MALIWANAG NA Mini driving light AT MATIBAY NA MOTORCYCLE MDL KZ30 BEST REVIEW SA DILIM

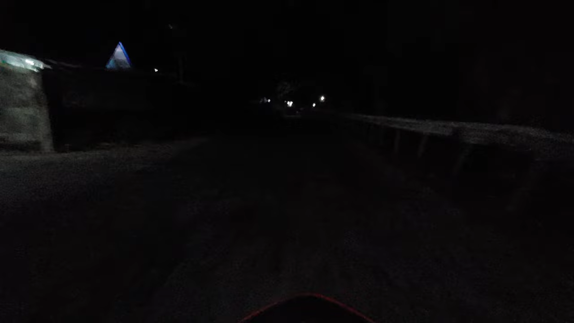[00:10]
At ganito naman yung itsura niya kapag binuksan ko na yung ating ilaw na sinasabi ko kasi niyo, nakalagay sa title, hindi nakamalakas at hindi nakamatibay na ilaw na nasubukan kung tabisin. So, ready na ba kayo? Ito na siya! Sige! Sige!
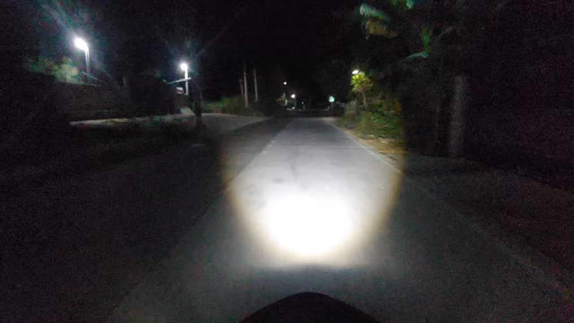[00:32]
Diba, parang spotlight, dalawang lane ng kalsada, isang kitapating mo natin, nagkasalubong tayo. So, yan, papasok ulit tayo sa madilim na bahagi at ito ang ilaw natin.
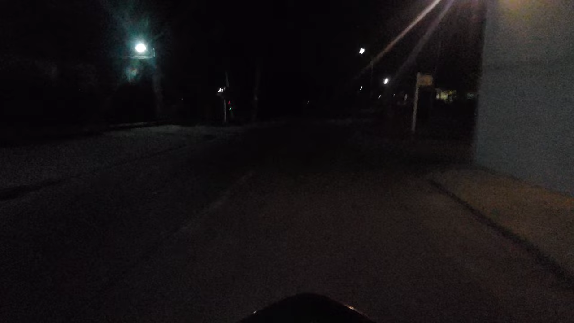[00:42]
Sige! Nakabuto lang yung sa baba guys kasi baka makasinag tayo, mahirap na, diba? So, ayun yung itsura ng ilaw na to at syempre kung gusto nyo mamalaman kung ano itong ilaw na to, panoorin nyo lang yung video. At malalaman nyo rin na yamaya, 2 years ko na itong gamit niya, ako kayo ito. Pakalagay yung video guys at subscribe na rin kayo sa aking channel. Ayos!
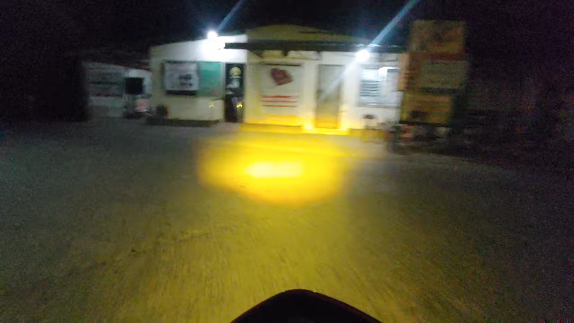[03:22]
So, ito. Pasok tayo dito sa may bandang medyo liblim. Okay, para mas makikita nyo yung lakas ng ilaw. Actually, itong headlight, kumalakas na to guys.
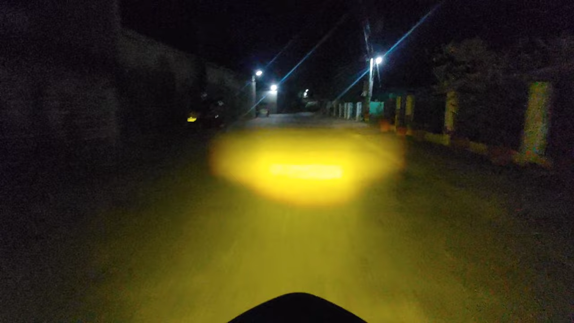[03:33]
Pero pagka syempre, dadayo ka ng mga bagyo, dadayo ka ng mga, basta yung mga pan-north, tapos, ano, malidilim na par-20, kung walang masyadong, ano, walang masyadong tao yung dadaan ng alay. Kapag aakit ka ng bagyo, dumanga ng Kennen Road, wala masyadong tao dito, wala din masyadong post eh. Kaya, mas mainom na na meron tayong malakas na ilaw para talagang kitang-kita natin yung daan.
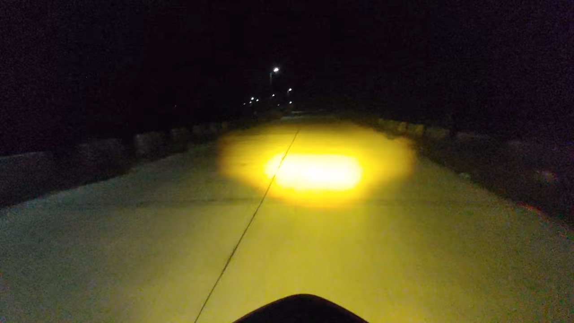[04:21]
subaala. Yan. Yan yung high niya. Pero napakaganda rin ng ilaw neto eh. High niya ito yung low niya. Yan yung headlight ko ngayon. Pero hindi yan yung paparita ko sa inyo. Ang paparita ko sa inyo is yung KC-30 guys. Na binili ko. So, yan.
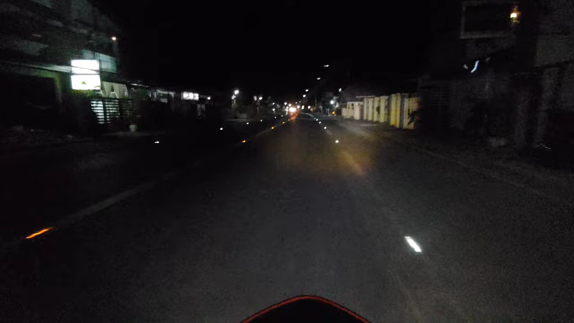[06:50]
Depende na lang sa brand yung pagtamahal niya na. Kaya, mabahan na natin. Punta tayo ng bahay ngayon eh. Punta tayo ng pagkain. Ayos. Nga pala guys, pwede nyo nga palang makita sa shopping sa Lazada. So, tingin na lang kayo ng story doon na medyo maganda yung review. Para masigurado nyo na hindi kayo lolo ko eh. So, dito tayo sa Lazada, medyo maliwanan dito. Kaya hindi tayo magbubuhas ng KZ30. kasi nga yung KZ30 pang madidilin na daan lang yun, no?
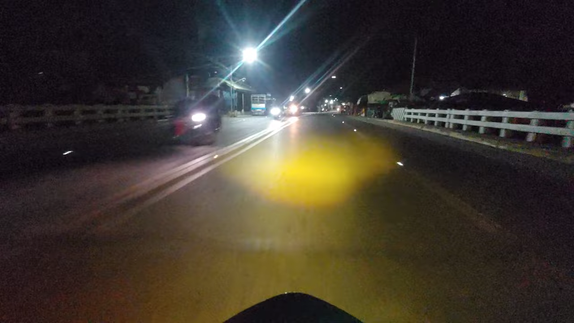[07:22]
Tsaka, syempre, hindi rin inaalaw ng LTO na pag, ano tayo? Magpailaw tayo ng sobrang liwanag. Diba? Lalo kapag maliliwanag naman yung dinadaanan natin. Actually, kahit dito patayin na yung ilaw, pwede. Ayan, patayin na yung ilaw natin.
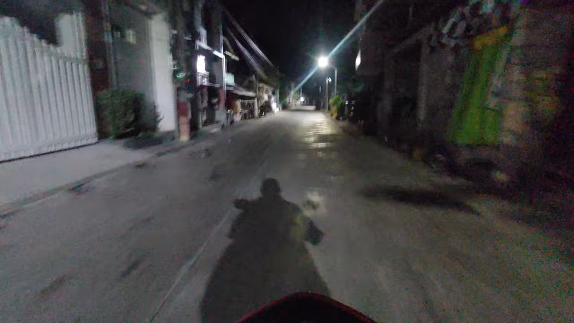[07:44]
So, ayan. Napakatindi na itong ilaw na ito, guys. Again, sa Lazada or Shopee, makakapili kayo nga. Kaya na lang bahala kung saan nyo gusto kong bumili.